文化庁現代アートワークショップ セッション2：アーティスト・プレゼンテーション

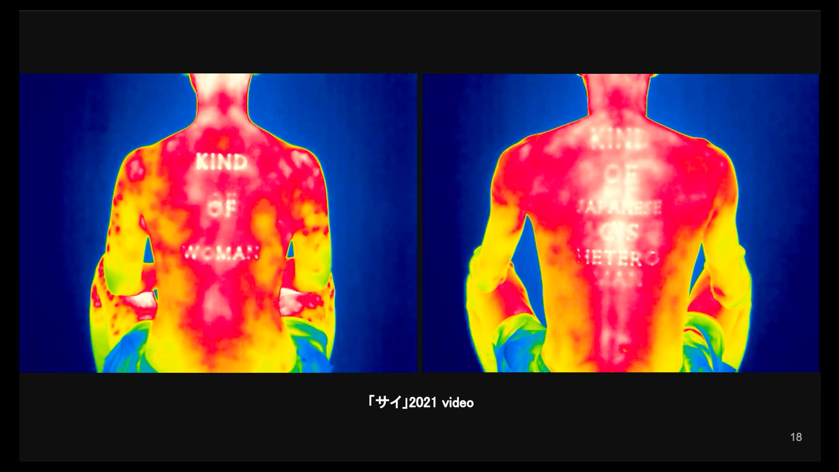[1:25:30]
これは宮城県の石巻市で開催されたイベントだったんですが石巻から小永原発の見える浜まで傍聴堤を移動しながらヒートガンに壁で熱を加えてサーモグラフィーでしか見ることのできない残らないラインやメッセージを描いていくシーケンスもあります